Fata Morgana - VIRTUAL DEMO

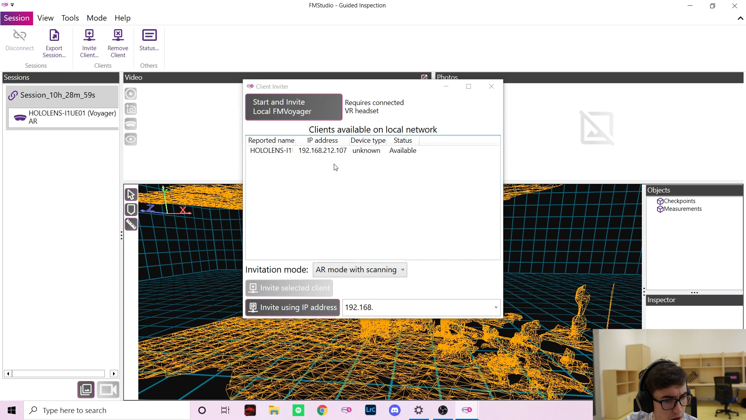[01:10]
I will now connect Marek's HoloLens and as you can see we can see the environment around him as well as his position in 3D space.
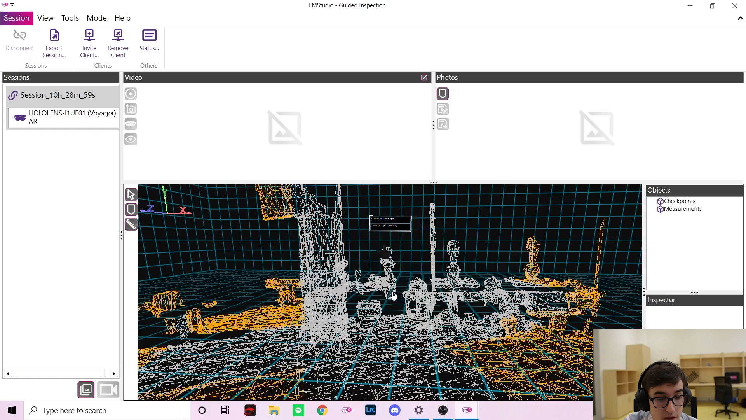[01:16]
The 3D scan is always improving as Marek moves around.
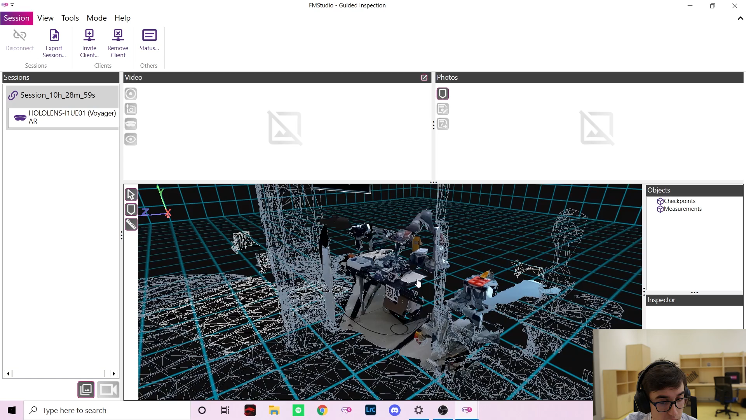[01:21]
I will now also turn on the video feed so we can see where Marek is looking.
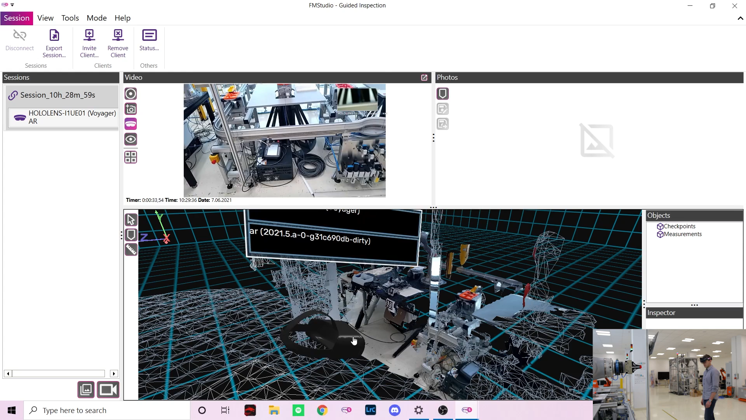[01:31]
So after just a few seconds we can clearly see the environment around Marek with KUKA robots scattered around workstations.
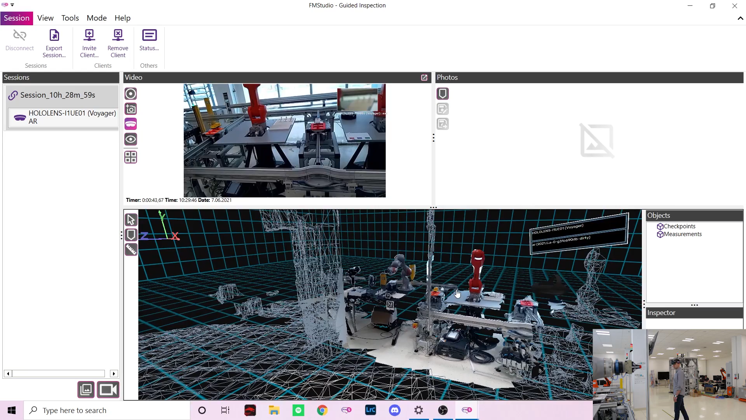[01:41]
This requires no cloud processing and can be done fully offline so no sensitive data ever leaves your
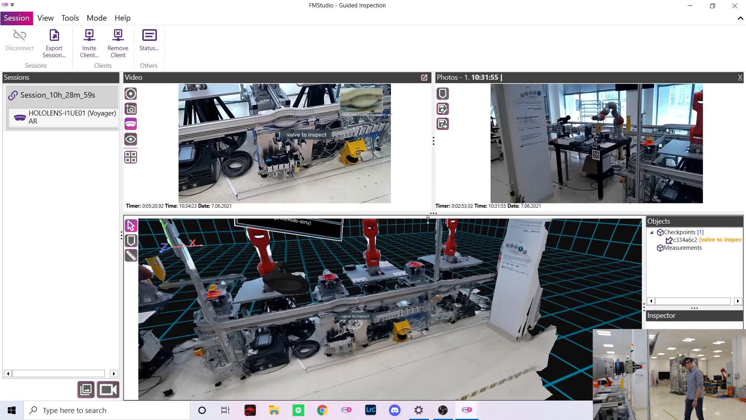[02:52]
As you can see here in the AR video the checkpoint was placed exactly where I clicked and Marek immediately knows which valve to inspect. While he is inspecting the valve let me place another checkpoint into a photo I captured earlier.
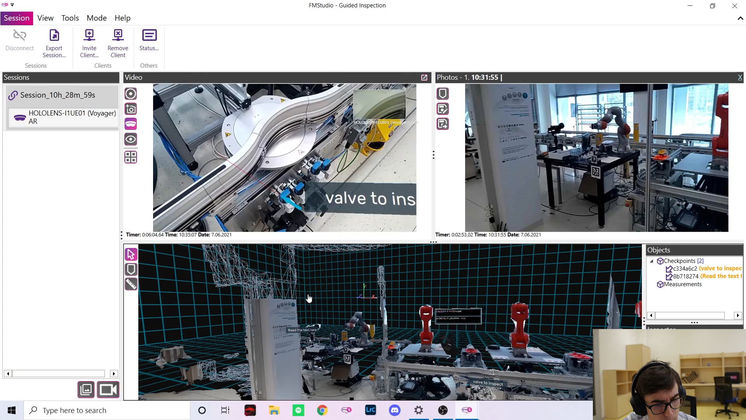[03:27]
As my colleague Marek finishes the inspection I can tell you more about the second mode of interaction,
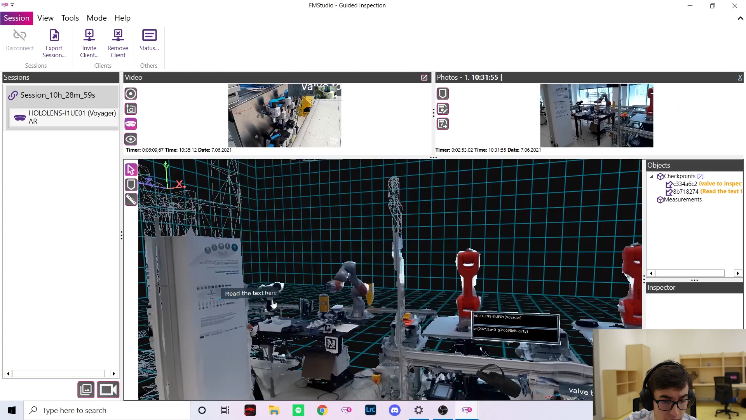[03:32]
the measurements.
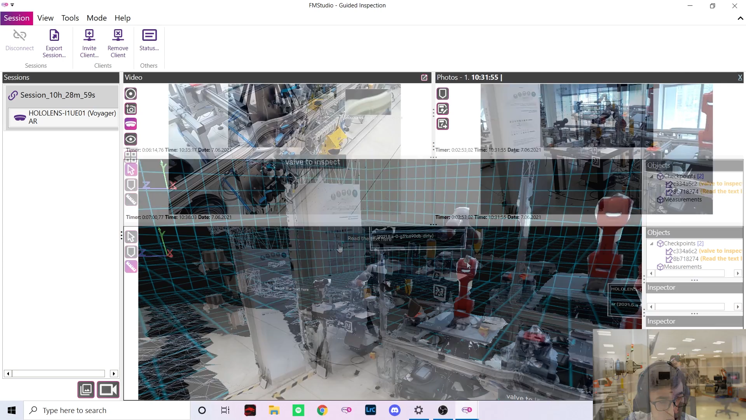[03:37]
The measurement tool is really helpful for checking the size of a scanned object,
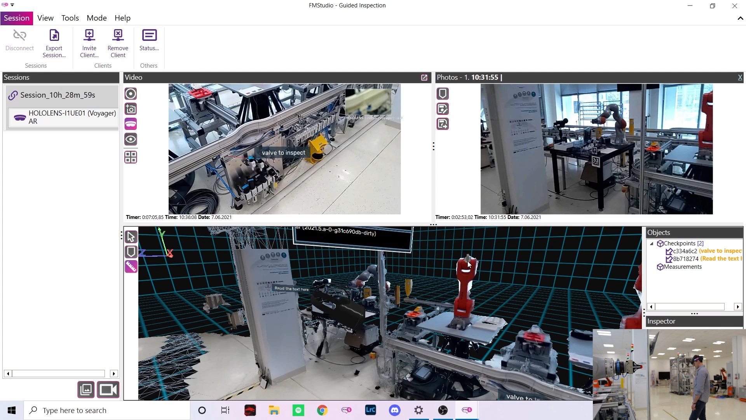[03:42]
for fitment checks or any other use where a tape measure would be used normally. As you can see I have now measured a part of this robot and I immediately know that it's approximately 79 centimeters tall. The measurement is also visible to Marek as you can see in the AR video.